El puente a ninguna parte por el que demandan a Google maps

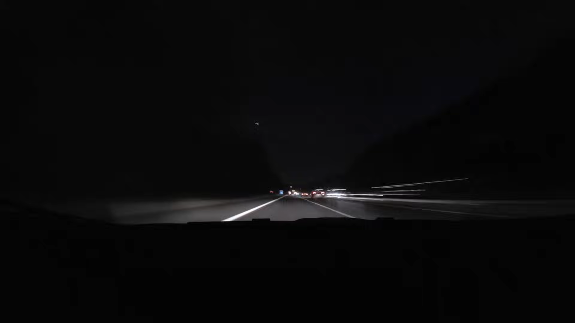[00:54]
oscuridad y bajo la lluvia Se dejó guiar por Google Maps Y fue entonces que llegó al puente que va a ninguna parte Y en ese momento,